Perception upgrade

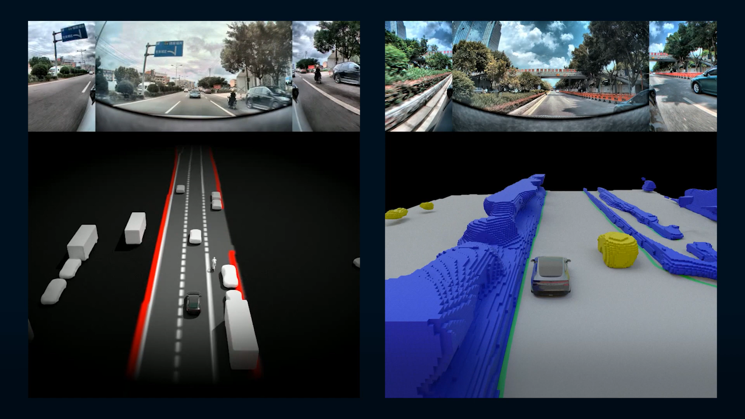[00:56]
Not only that, we now have a stronger horizontal and vertical sensing intensity that has been increased by 200% that help us to identify 11 types more items,